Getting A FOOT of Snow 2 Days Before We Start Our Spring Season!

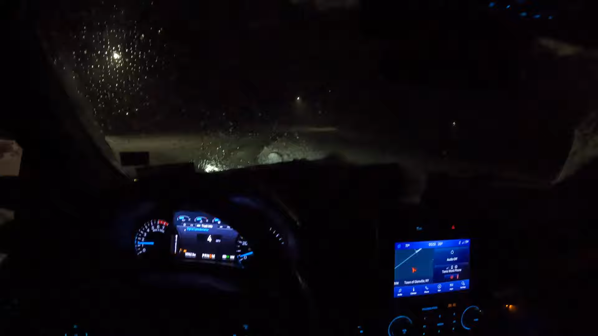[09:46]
I swear, this truck, my foot is literally to the floor right now.
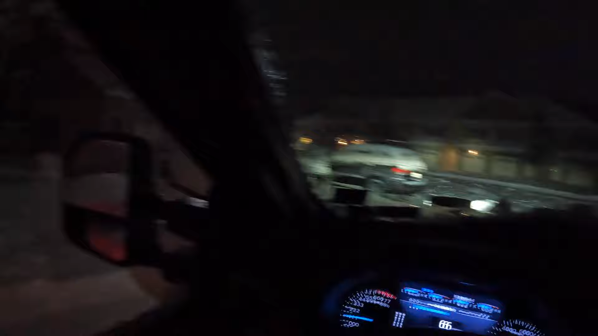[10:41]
There's probably a good 6 to 8 inches.
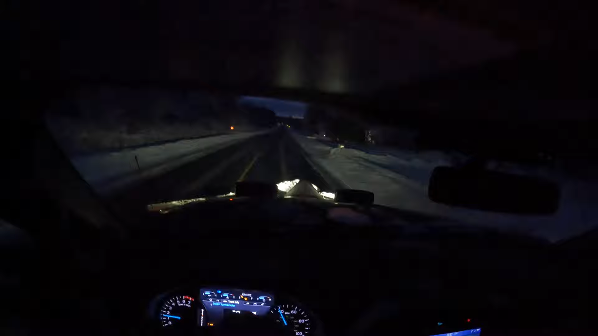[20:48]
I see it flashing. Let's see if we can plow some of the snow away from the entrance here.
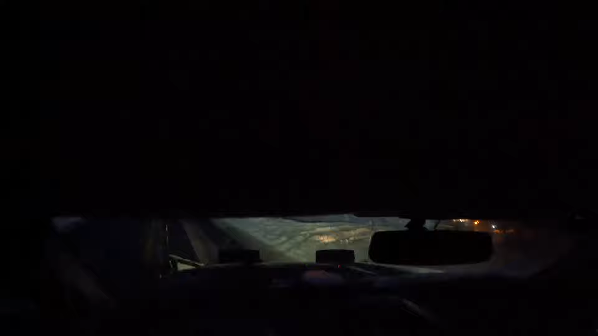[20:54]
Oh boy. Oh, he is in there. That's for sure.